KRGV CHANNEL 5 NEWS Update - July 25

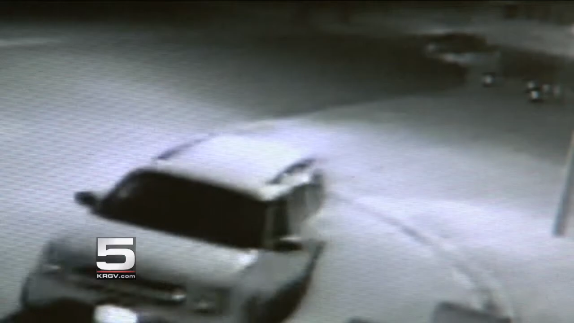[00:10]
It happened Monday night at a home in the Greystone Estates just off Tower Road.
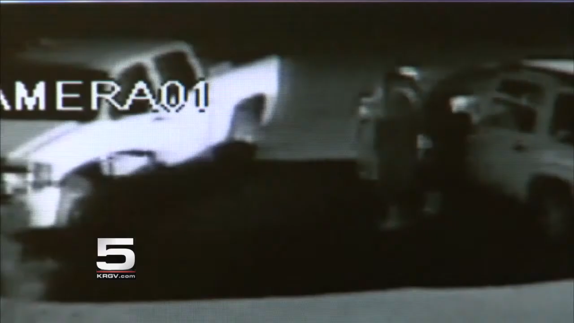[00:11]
The suspect pulls up in a white SUV and checks all the vehicles in the driveway before finding an unlocked door on the truck.
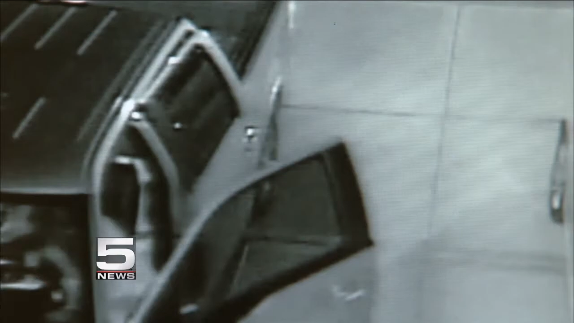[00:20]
Inside the truck, the thief found the gun.